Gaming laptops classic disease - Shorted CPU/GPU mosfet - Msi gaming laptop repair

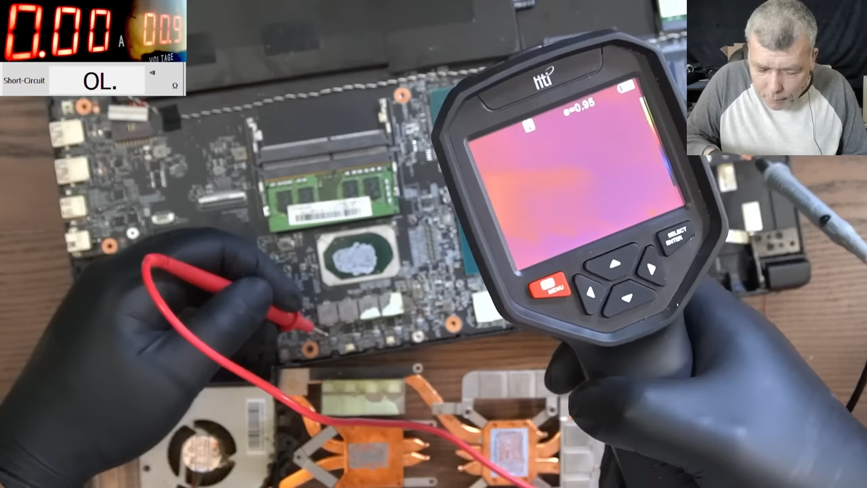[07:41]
Okay, and which one it is? Yeah, you can see the GPU is getting warm, you can see it.
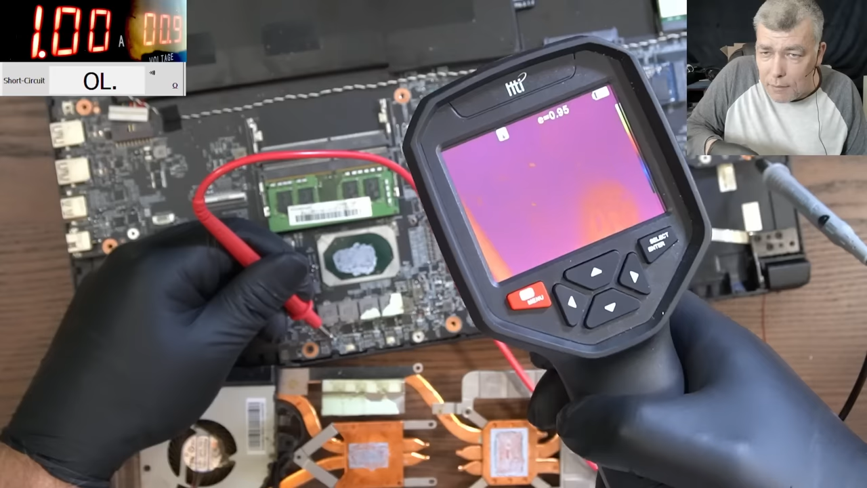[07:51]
And which MOSFET it is? I have no idea. So I can see the GPU is getting hot, clearly, yeah?
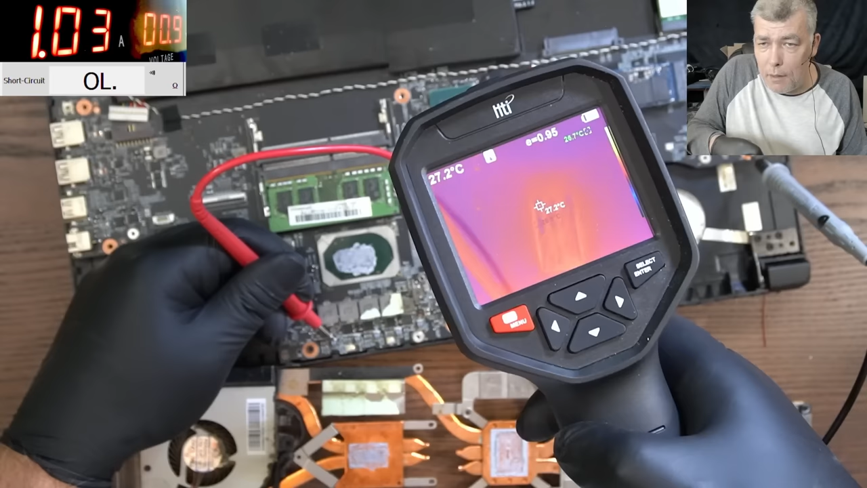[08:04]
On screen: spot 27.2°C
But I have no idea which MOSFET it is. We can do it. I mean, I can short back the coils to ground. And we can pump more current, but I cannot hold the thermal camera.